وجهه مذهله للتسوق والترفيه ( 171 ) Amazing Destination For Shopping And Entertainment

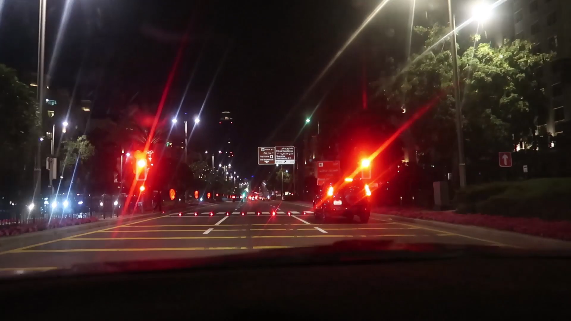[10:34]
في جزيرة النخلة جميرة متجه إلى The Point. ذا بوينت النخلة هذه ما شاء الله أبراج الجزيرة
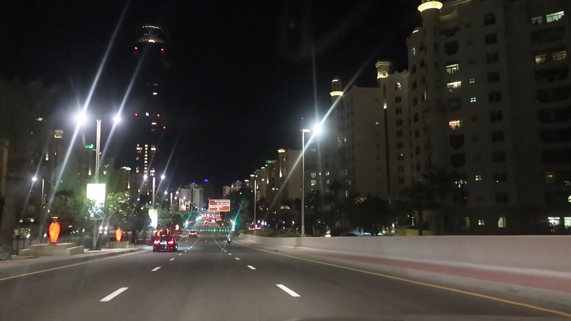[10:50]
ما شاء الله. شوف كيف الشارع، الإشارة مربوطة بإضاءات أرضية مضاءة، شوف كيف حلوة الطريقة الجميلة، الإشارة حمراء والإضاءات اللي في الأرض لونها أحمر.